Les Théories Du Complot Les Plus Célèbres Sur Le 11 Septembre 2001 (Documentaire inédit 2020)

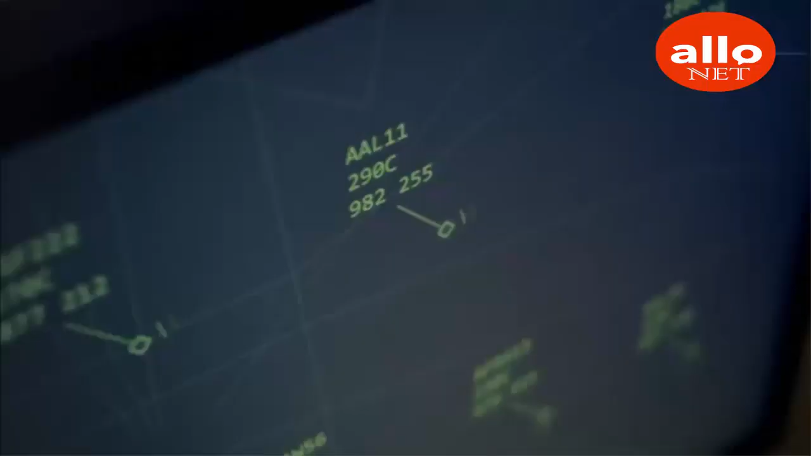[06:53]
Il ne peut se baser que sur l'éco-radar.
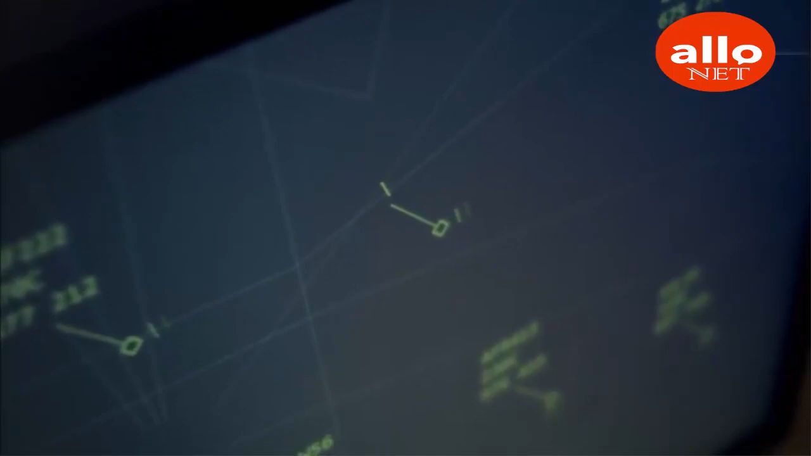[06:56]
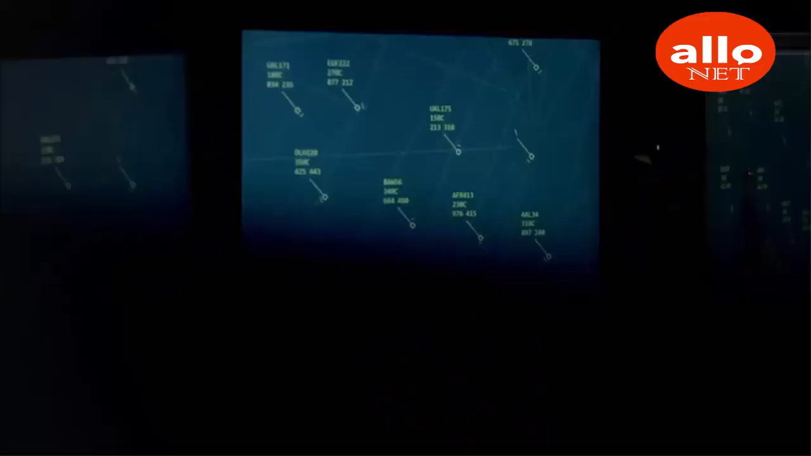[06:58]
Il se dirigeait vers l'aéroport Kennedy et avait dévié de son cap.
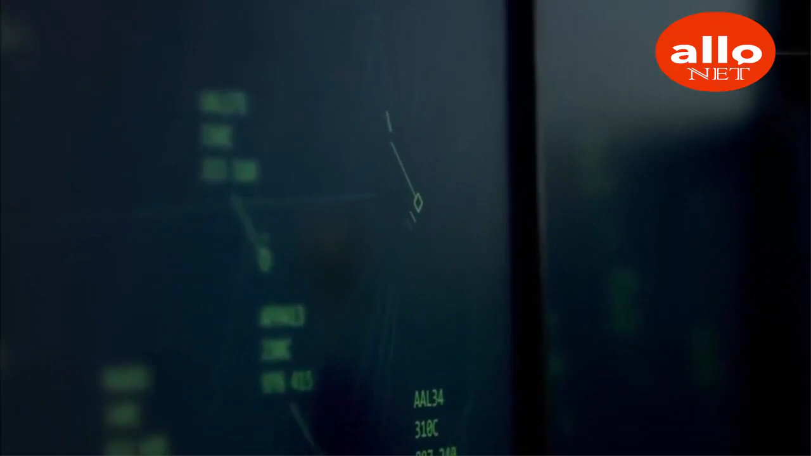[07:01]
C'est à peu près tout ce qu'on savait.